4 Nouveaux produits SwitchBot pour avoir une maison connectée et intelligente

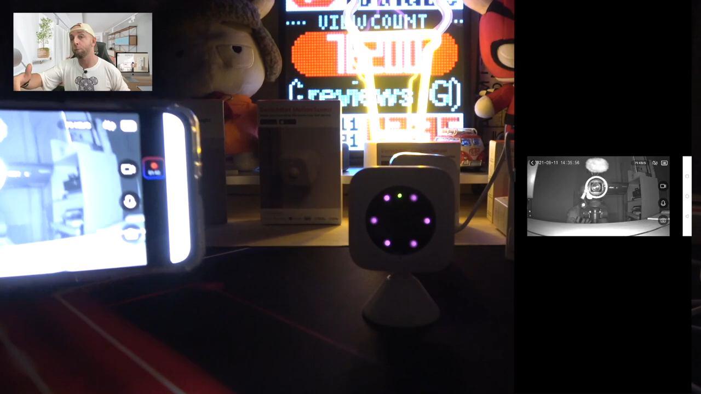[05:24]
moi voir un petit peu ce qui se passe sur la caméra hop et aura en vision en temps en temps réel ça peut être plutôt simple allez combien combien pour le chien dans